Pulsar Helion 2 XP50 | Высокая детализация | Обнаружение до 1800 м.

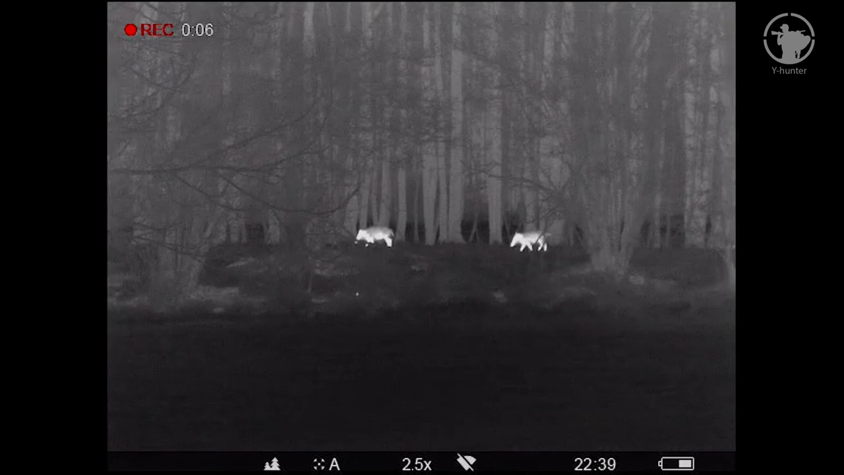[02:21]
Благодаря продуманной системе теплоотведения в этом приборе удалось снизить уровень шума картинки,
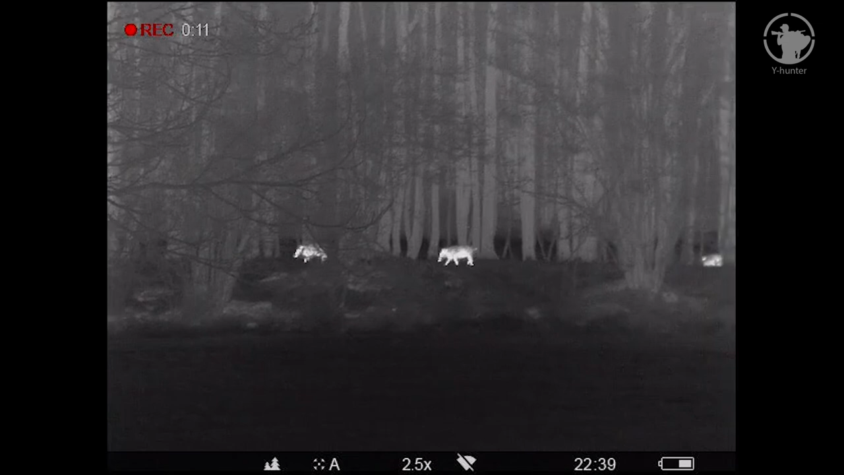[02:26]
а также обеспечить высокую температурную чувствительность.
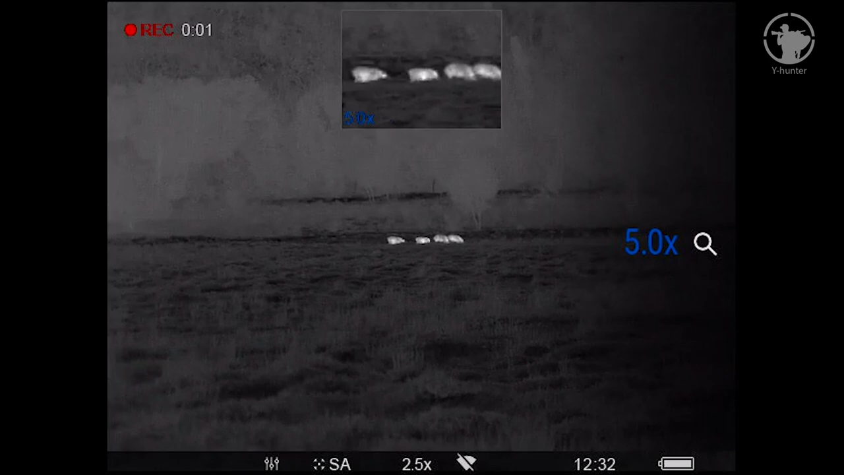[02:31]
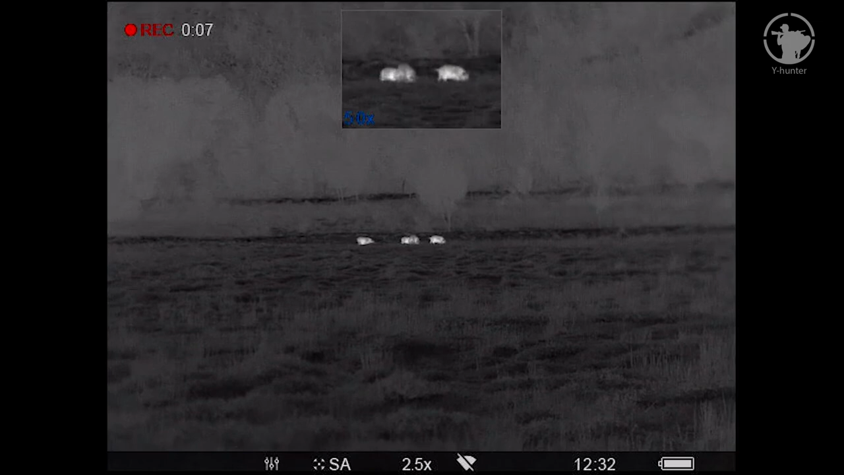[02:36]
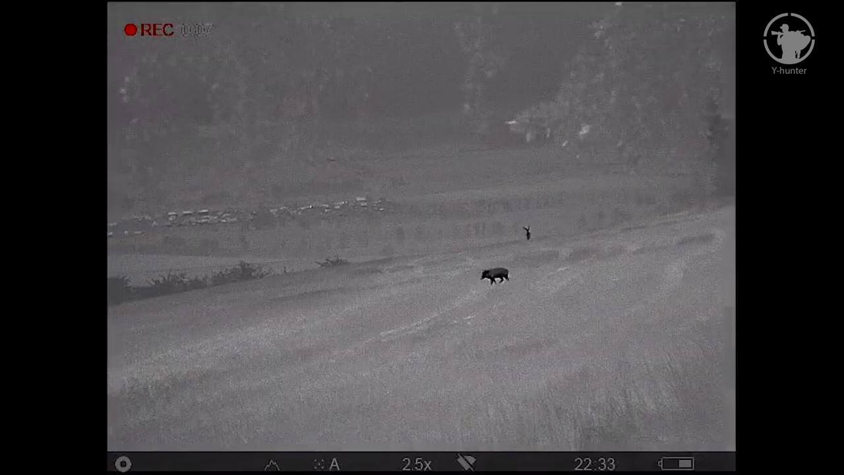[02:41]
Как видите, изображение стало не только четче, но, что еще важно, плавнее и стабильнее.
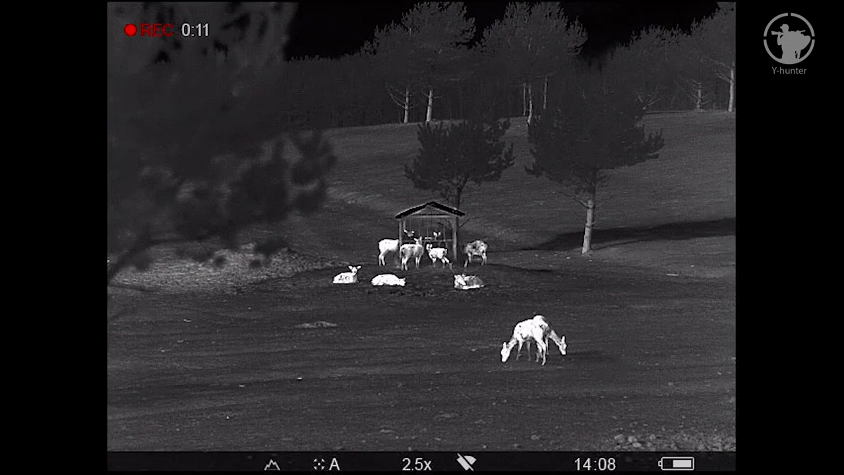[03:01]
Также в этом теплике применена новая технология для повышения четкости и детализации картинки по всему полю зрения.
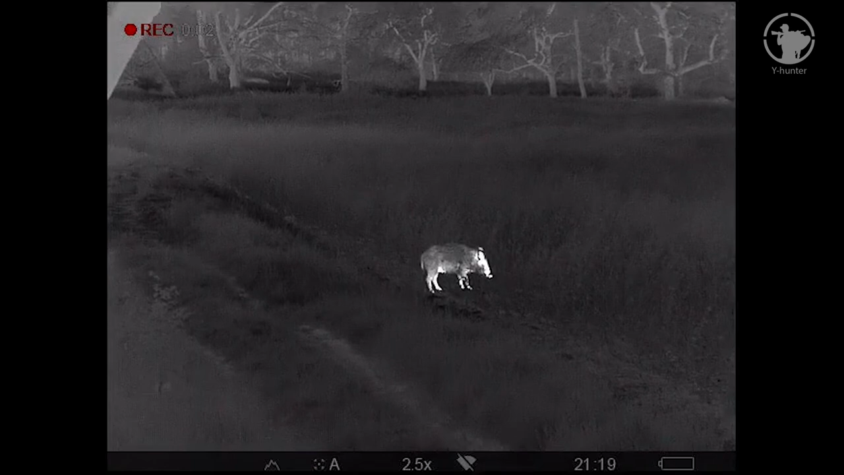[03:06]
Диаметр линзы объектива в этом теплике 50 мм.
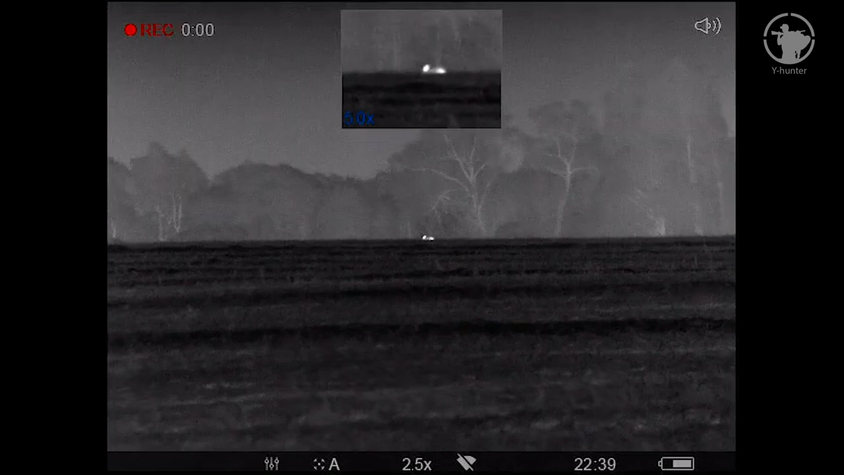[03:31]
В такой ситуации важно, чтобы перед глазами была максимально полная картина происходящего. И настоящий широкий угол обзора может дать только тепломонокуляр вот с таким объективом, как в этом Geleon'е.
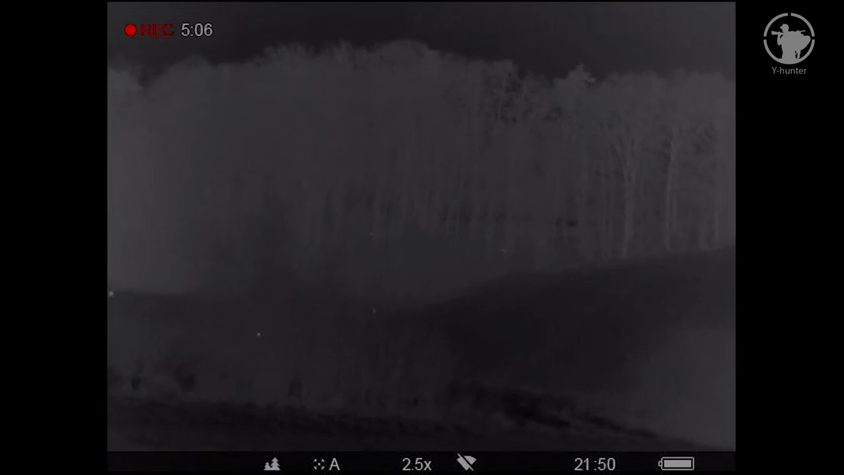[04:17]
Поэтому будьте предельно осторожны и внимательны в этом плане. Более-менее комфортное наблюдение за зверем здесь, в этом приборе,
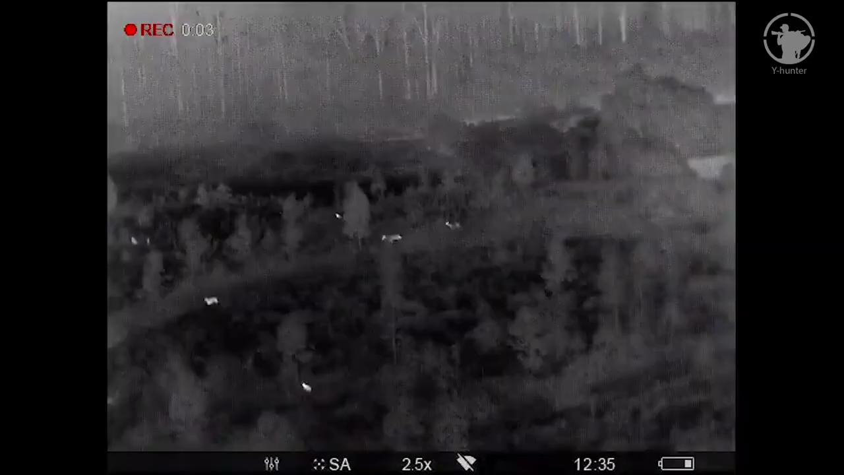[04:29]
достигается где-то от 500-600 метров, что, согласитесь, тоже немало.
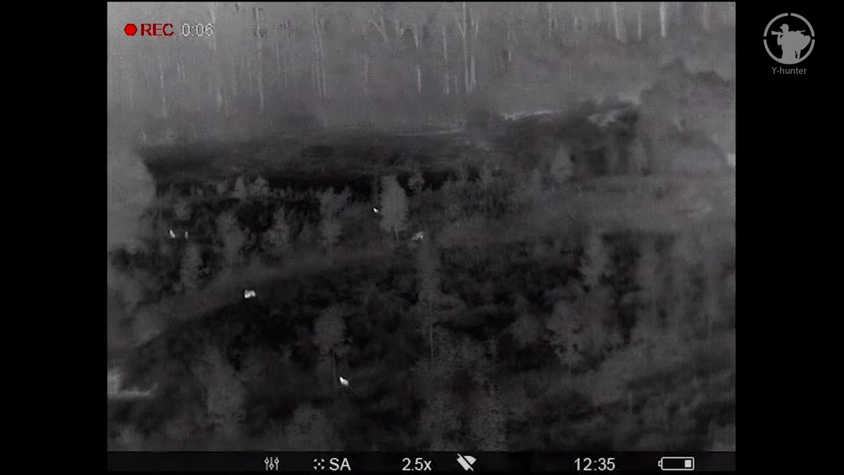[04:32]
Для сравнения давайте посмотрим, как выглядит картинка вот с этого Geleon'а и его младшего брата Axion'а при одинаковых настройках в одинаковых условиях.
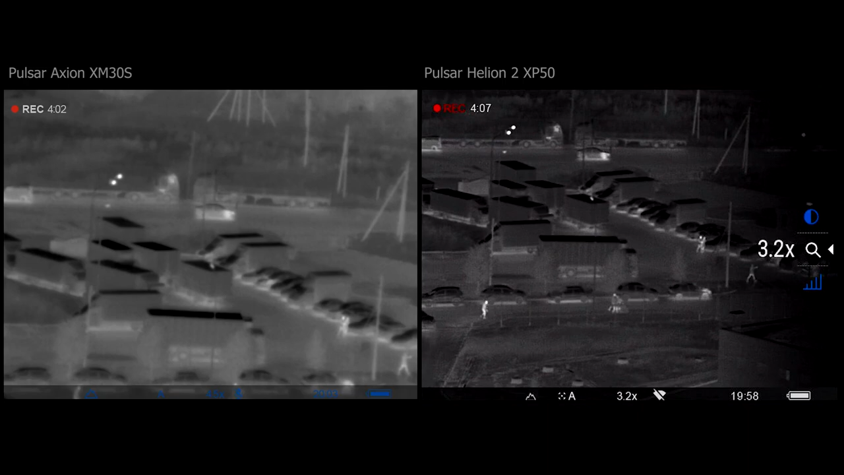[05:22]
То есть вы видите, да, насколько продвинулось качество наблюдения в этом теплике.
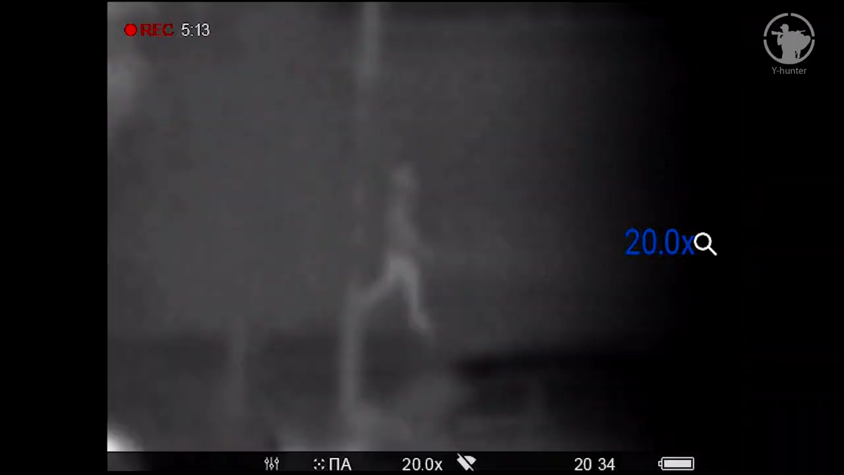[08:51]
Особенно это ощущается при увеличении изображения или работы с функциями прибора.
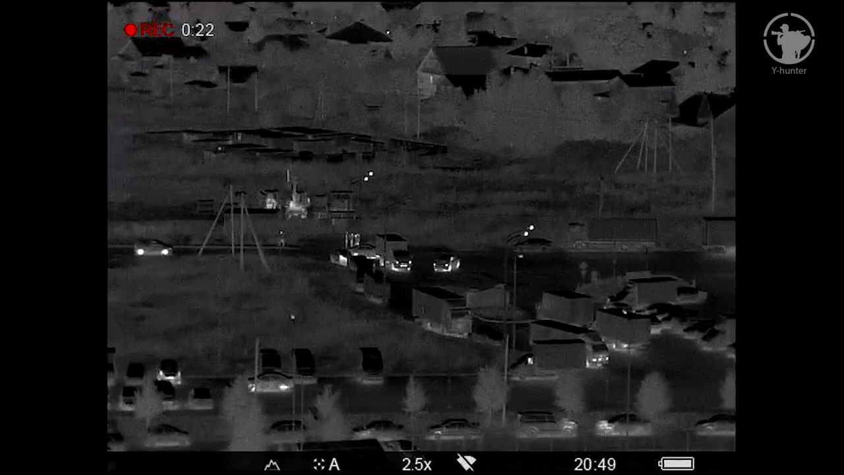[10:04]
Кстати, в этом приборе уже установлена шикарная матрица
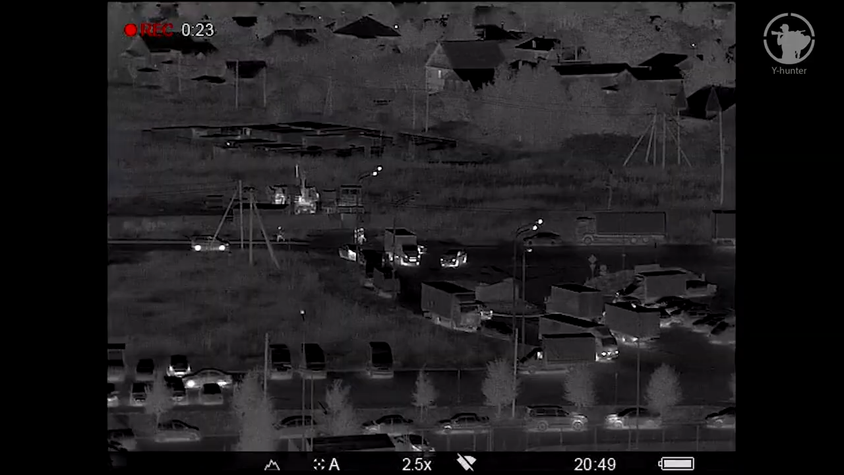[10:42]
Прибор включен. Внизу экрана мы видим статусную строку с белыми иконками текущих установок.
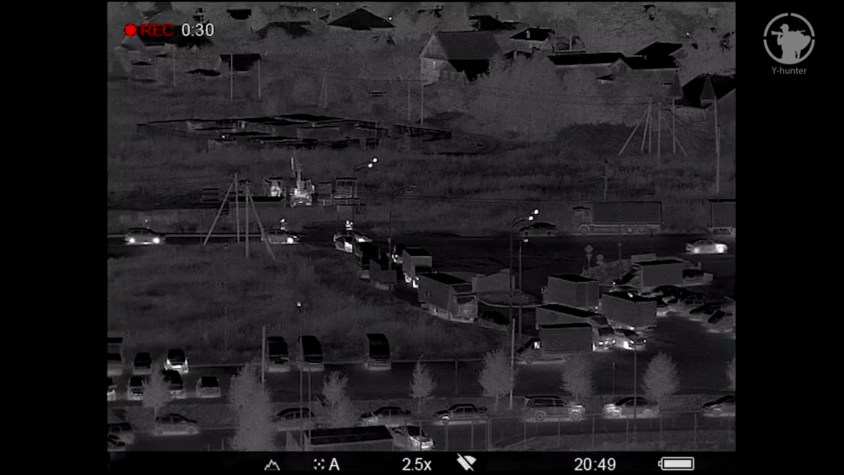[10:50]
Слева пресеты контрастности, текущий режим калибровки, кратность, звук включен-выключен. Чуть правее время и состояние заряда аккумулятора. Путем коротких нажатий на кнопку со стрелкой вверх изменяем предустановки контрастности.
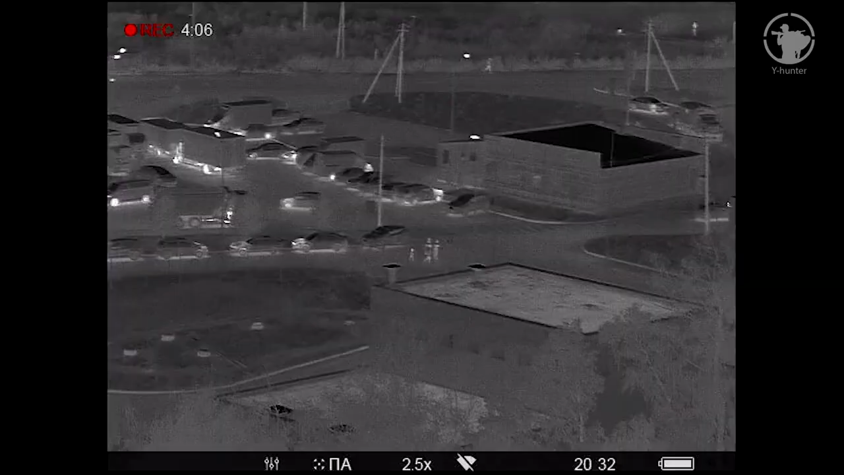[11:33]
Длительным нажатием стрелки вверх изменяем предустановленную величину кратности.
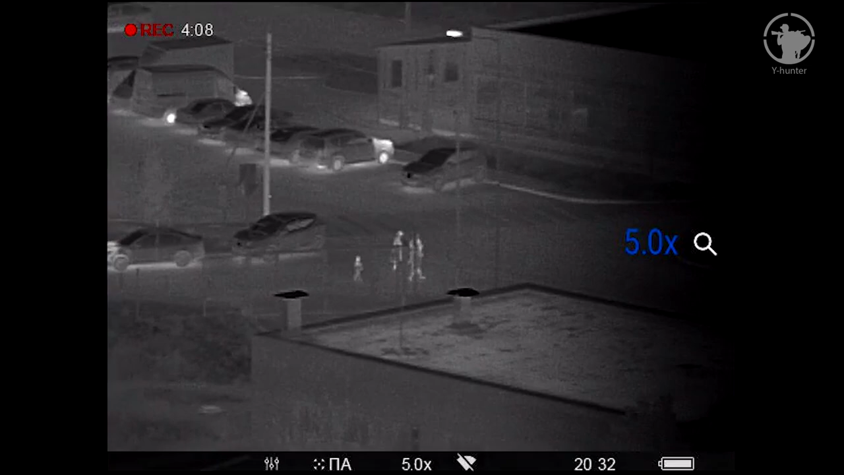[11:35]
Это цифровой зум, и, разумеется, чем выше кратность,
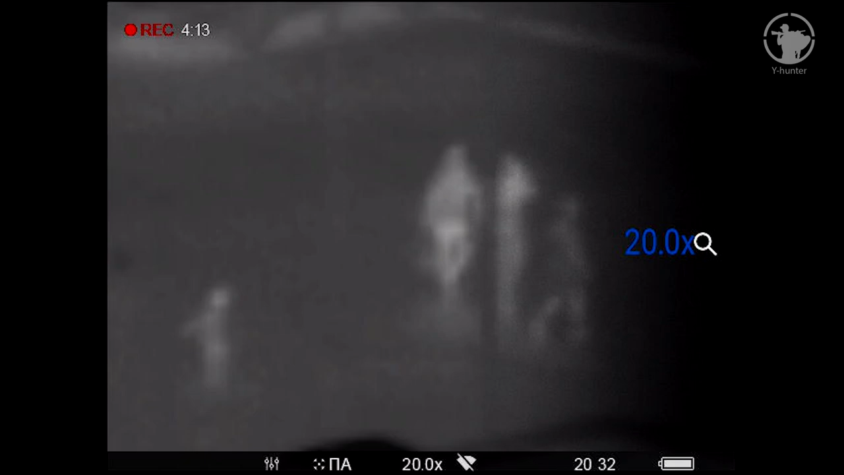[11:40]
тем больше будет ощущаться шум и пиксель картинки, а также дрожание рук. Максимальное увеличение в этом приборе 20 крат.